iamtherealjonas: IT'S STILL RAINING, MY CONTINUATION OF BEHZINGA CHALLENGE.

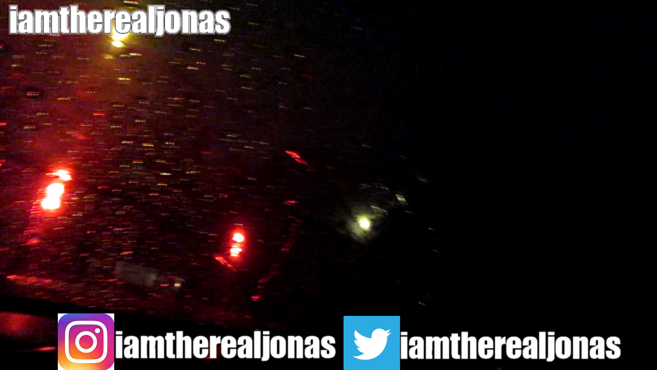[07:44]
Guys, it is raining like crazy outside. It's supposed to head over to Buzz Game Time's outside. It's insanely raining.